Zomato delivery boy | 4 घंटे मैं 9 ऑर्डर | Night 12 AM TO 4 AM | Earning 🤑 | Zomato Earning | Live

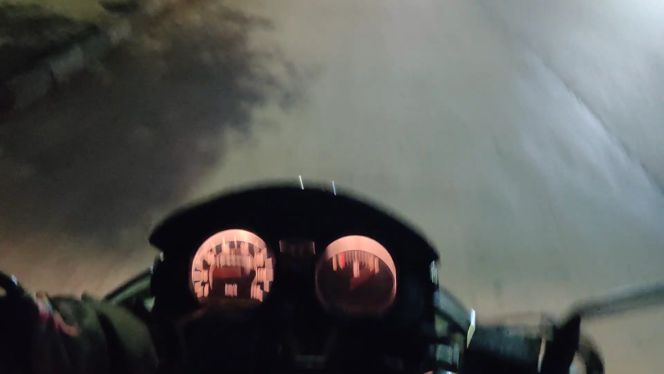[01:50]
फिलाल में वह बाने रोड पे यह देख सकते हैं आप लोग फिलाल मेट्रों काम चाली है तो वन सेट होड़ बन रखा हुआ है तो
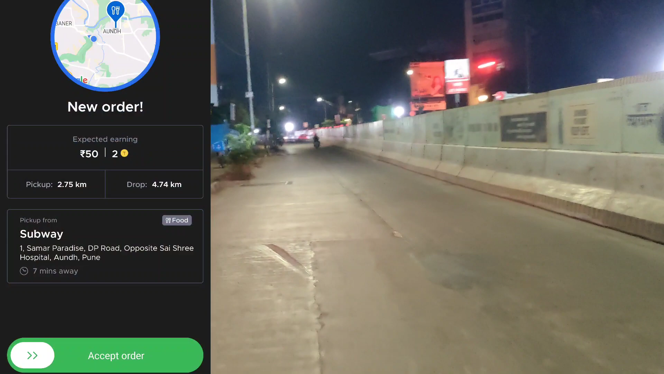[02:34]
धाई किलोमेटर और ड्रॉप दिका रहे साधे चार से पाच किलोमेटर फिलन में हुँ अभी बार्नेर